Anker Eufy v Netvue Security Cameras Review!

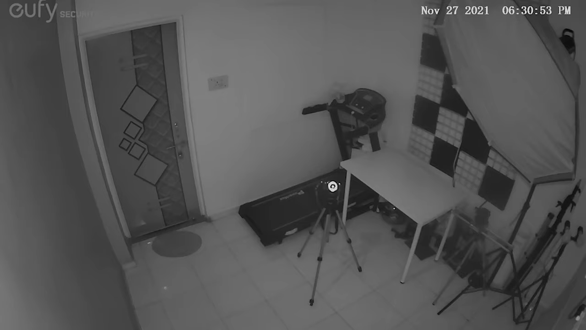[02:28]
So basically it makes it a pretty much bright light CCTV camera, and not just this thing,
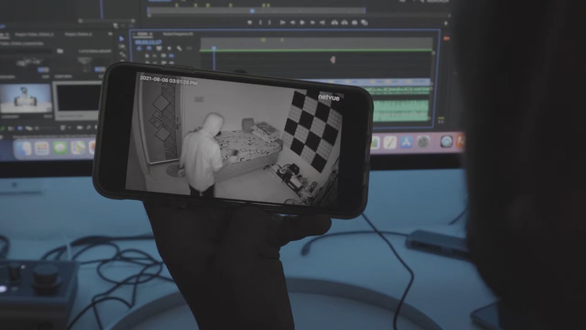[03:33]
Whereas the Netvue is just having the IR night vision, which is just like a normal IR night vision,